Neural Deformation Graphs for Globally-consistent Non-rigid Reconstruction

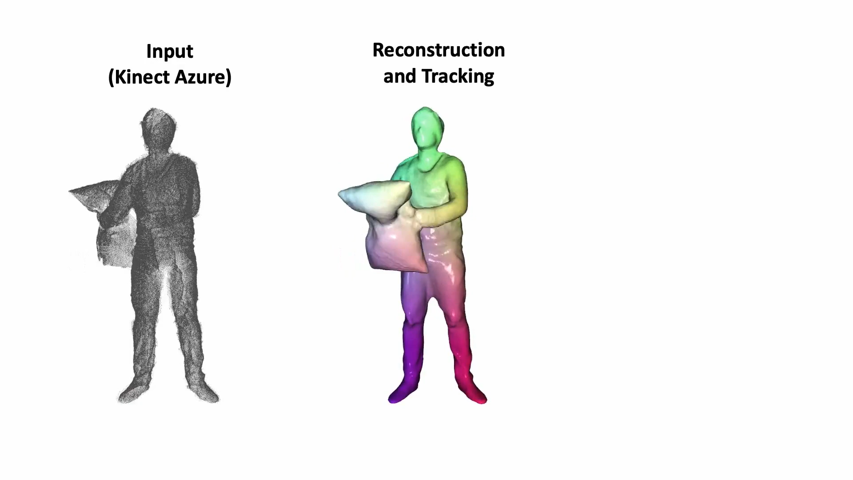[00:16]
Based on a global deformation graph, our approach is able to handle fast motion.
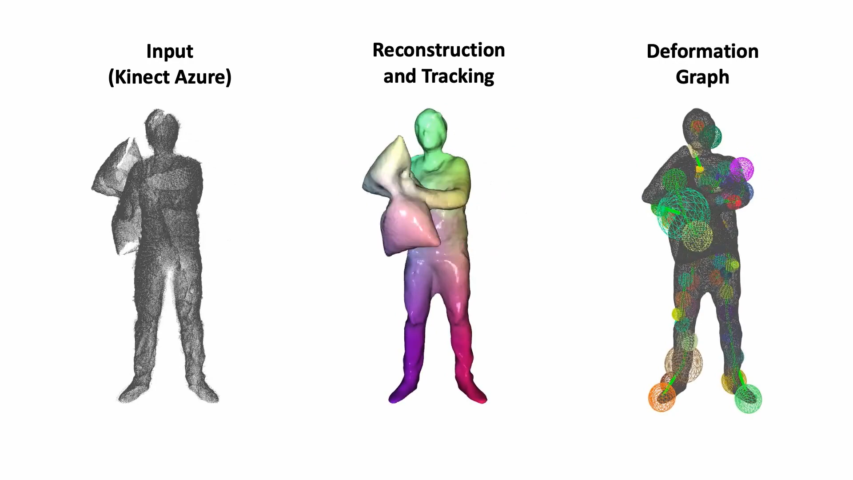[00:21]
The deformation graph as well as the surface reconstruction is optimized on the entire sequence,
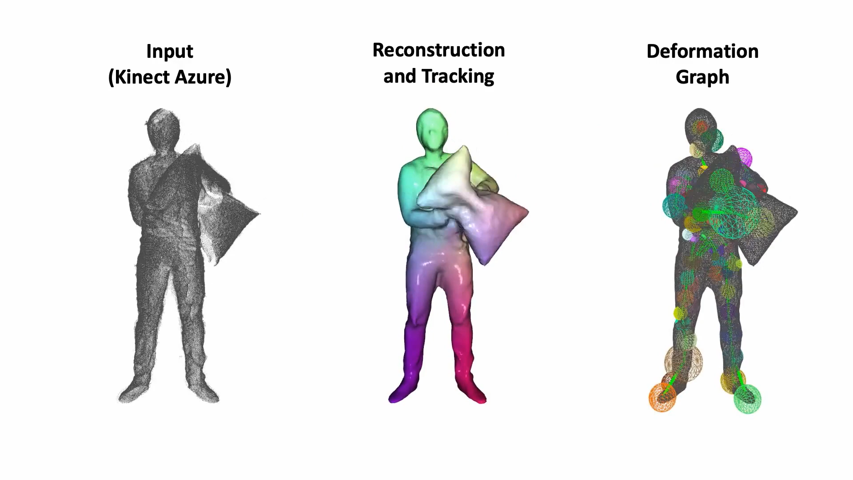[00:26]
and thus is not limited by frame-to-frame tracking and graph estimation as previous state-of-the-art methods.
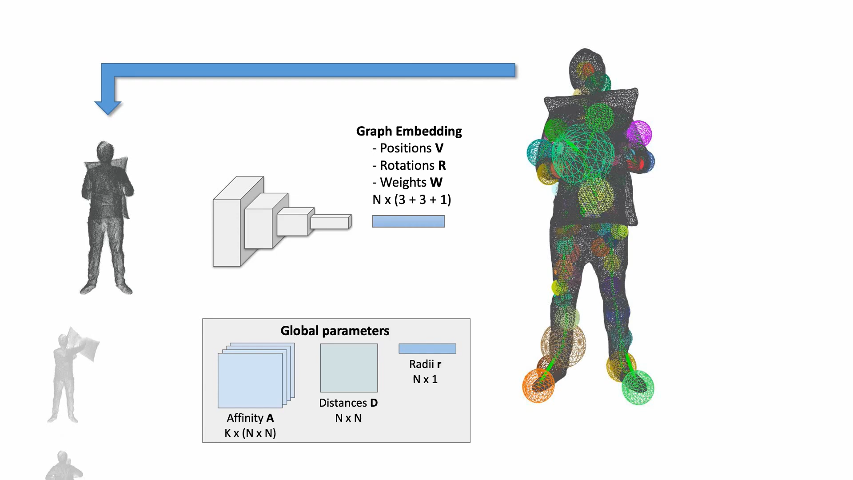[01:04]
The implicit global deformation graph gives access to all graph states in each frame.
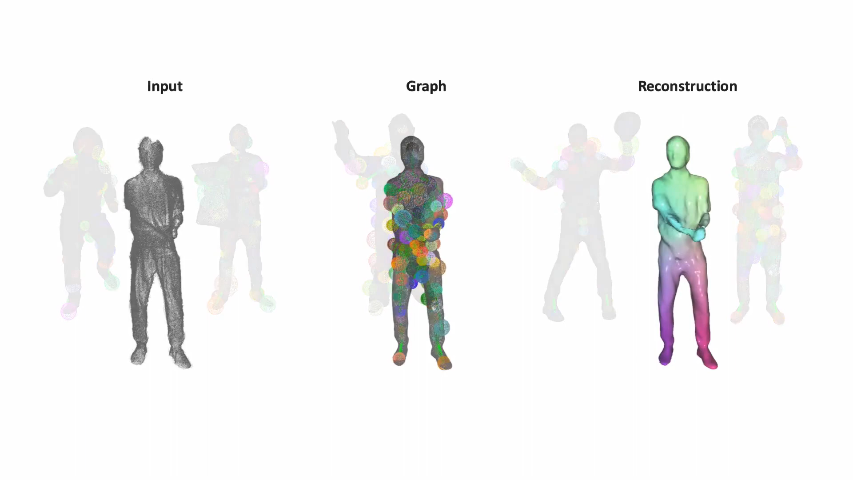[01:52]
We record at the highest resolution setting, which reduces the frame rate to 15 frames per second.
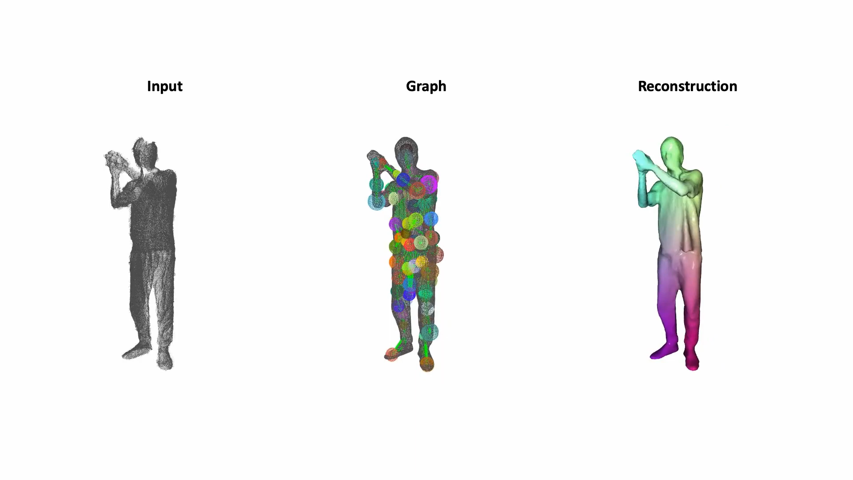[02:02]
Even with this coarse temporal resolution, our method is able to handle fast motions, predicting a consistent graph graph and a consistent surface.
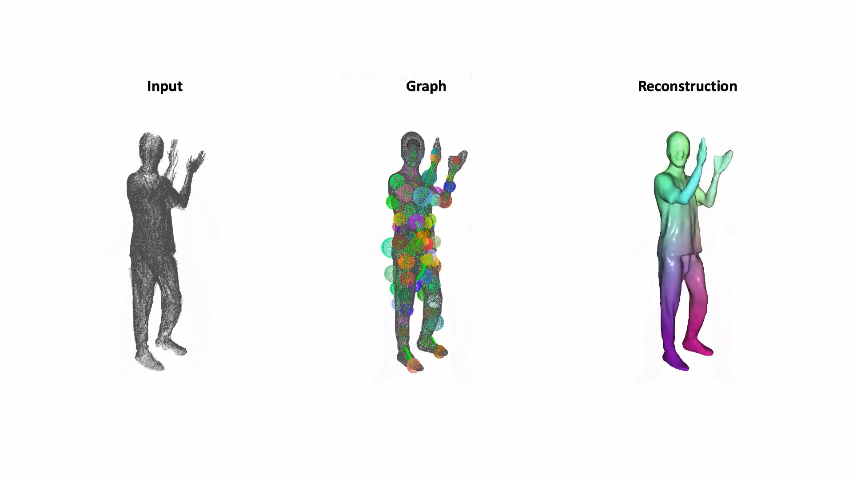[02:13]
In comparison to dynamic fusion, our method does not suffer from frame-to-frame error accumulation and reconstructs a complete and consistent surface.
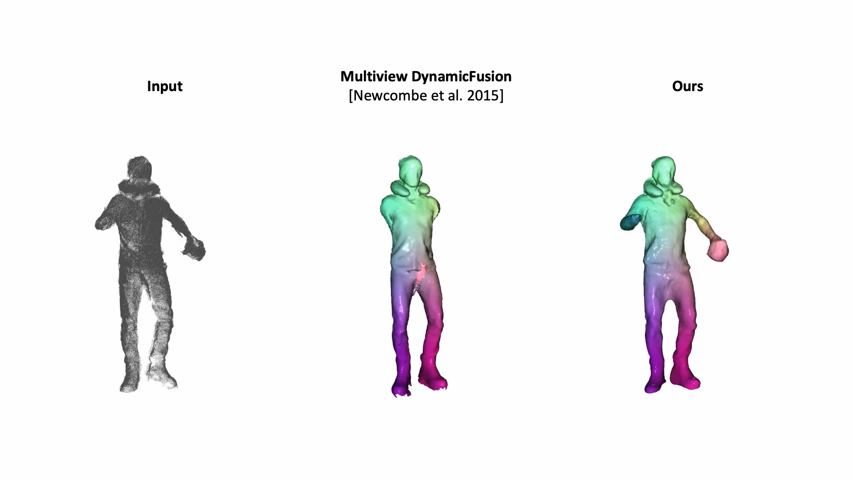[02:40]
including all details, like the wrinkles of the moving clothing.